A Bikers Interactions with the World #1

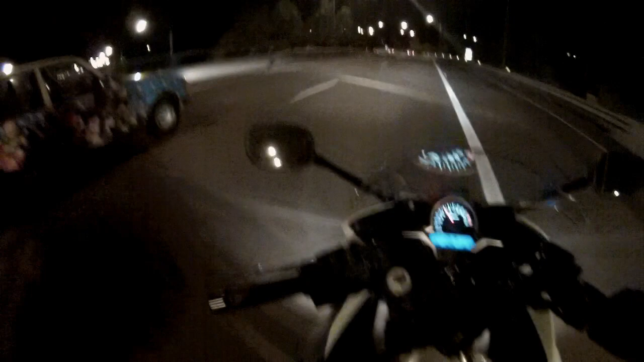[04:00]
Look at it! All Toy Story! That's fucking sick man!